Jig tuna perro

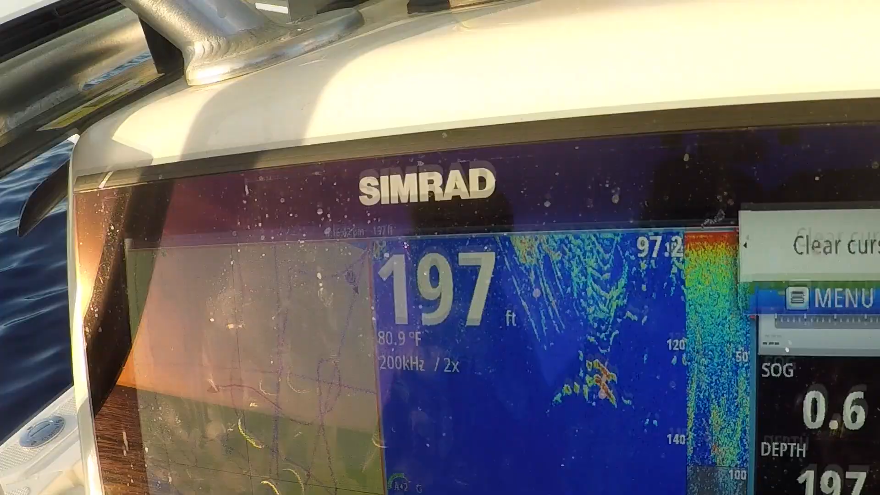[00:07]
On screen: depth 197 ft, water 80.9°F
Llegamos a las profundidades óptimas que son de más de 50 pies.